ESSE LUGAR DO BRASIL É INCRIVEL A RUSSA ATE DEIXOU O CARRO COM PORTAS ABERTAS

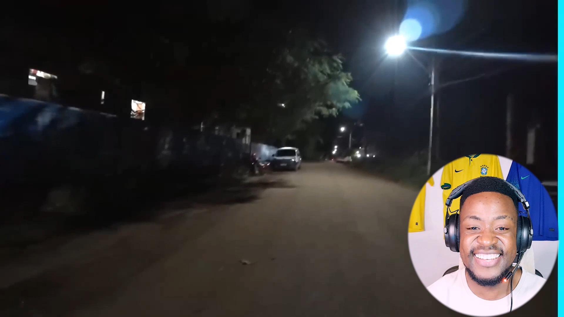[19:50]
Mais uma rua, bem vazia, escura. E olha, uma eletrobicicleta,